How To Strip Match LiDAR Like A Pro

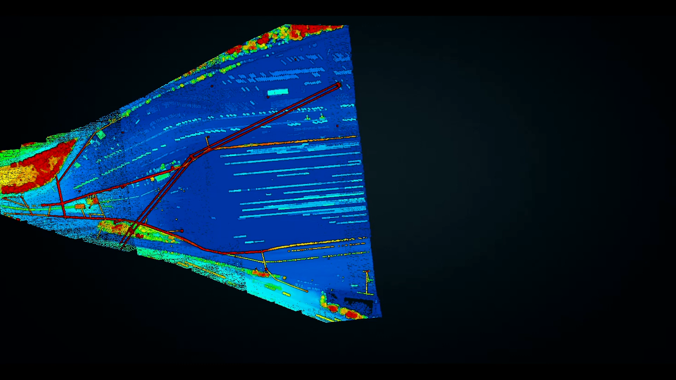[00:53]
moving up and down the site with overlapping passes to ensure adequate coverage of your project area.
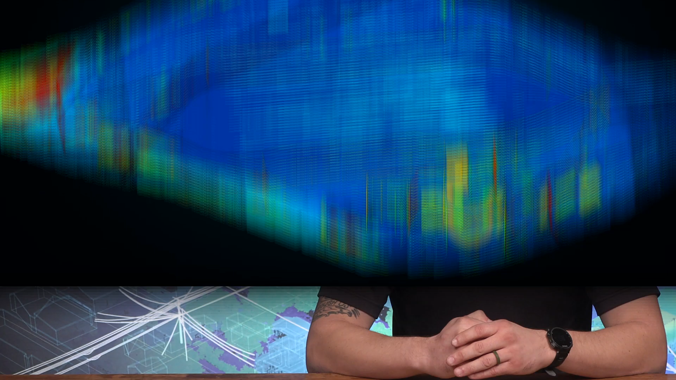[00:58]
One of the biggest issues that LiDAR service providers face is aligning these overlapping strips of LiDAR data to match up as accurately as possible.
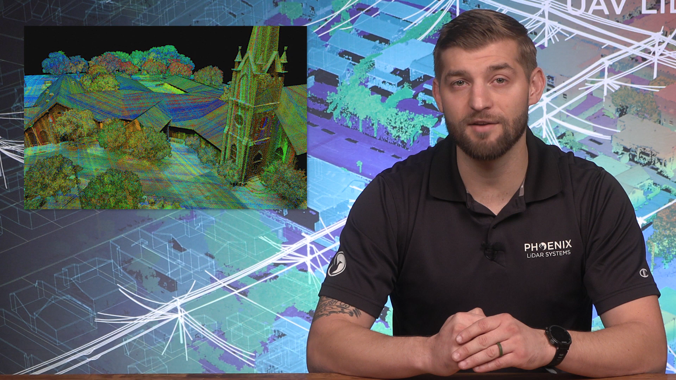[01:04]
This way, you can deliver the highest accuracy 3D representation of the project site.
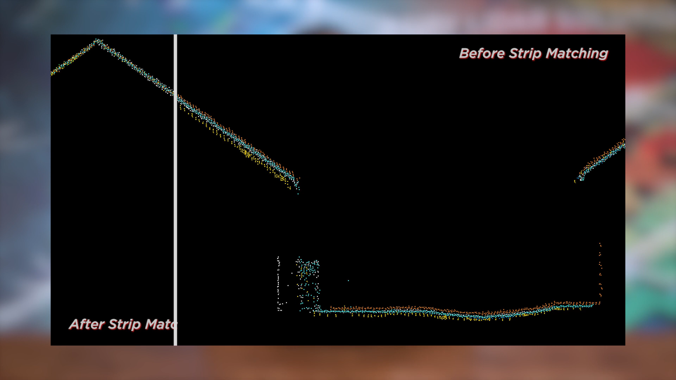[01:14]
Strip matching is simple in theory and is the process of refining a point cloud's accuracy by optimizing how well overlapping strips of LiDAR data match one another.
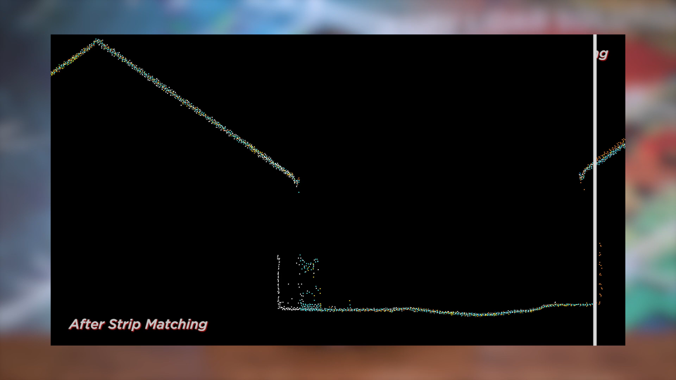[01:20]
In more technical terms, automatic correspondences are used to determine position and orientation corrections throughout time along the scan trajectory. But be aware that not all LiDAR software provides the same level of strip matching accuracy though.
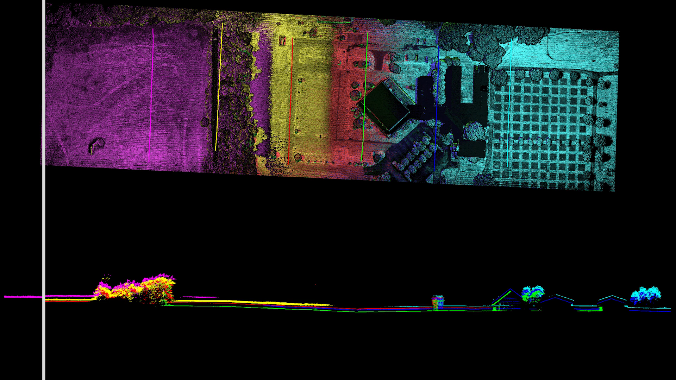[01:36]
For example, some LiDAR software on the market offers pseudo strip matching where the portions of
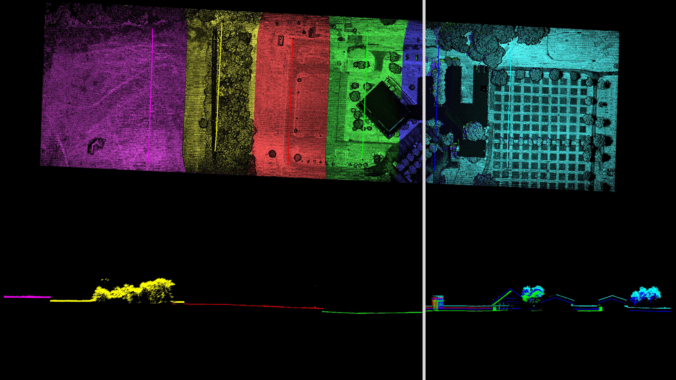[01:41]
overlapping data is simply removed to disguise inaccuracies.
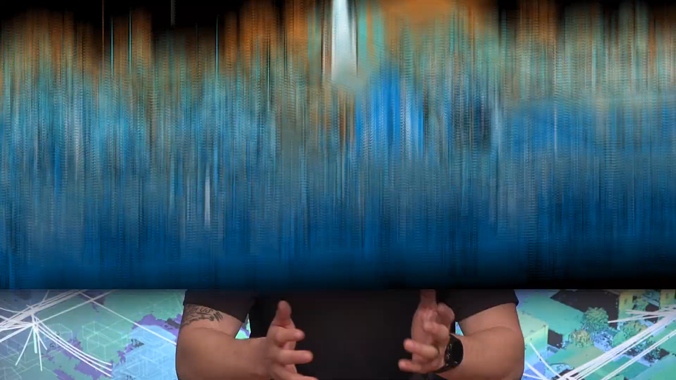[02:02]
This means you won't be able to meet the highest accuracy specifications and you will leave your end users disappointed with an inaccurate final product. To illustrate this,
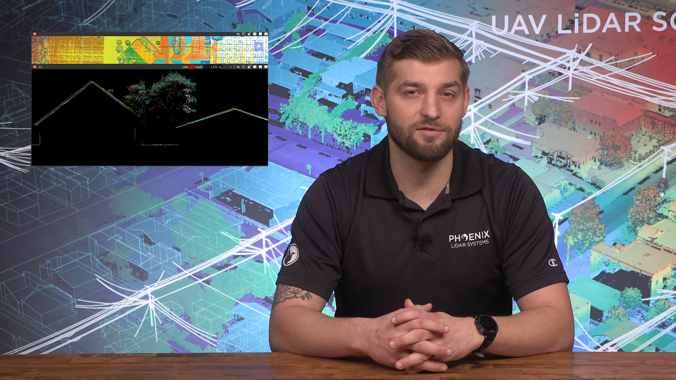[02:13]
take a look at this data cross section with each overlapping pass represented by a different color. You will quickly see the data offsets and inaccuracies present in the scan data. Now take a look at what quality strip matching looks like in that same data set using Phoenix LiDAR's LiDAR snap tool.
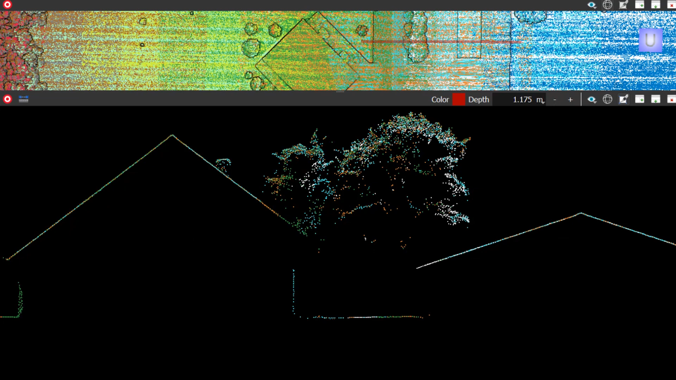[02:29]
Now that is a high accuracy point cloud your end user expects for every LiDAR project.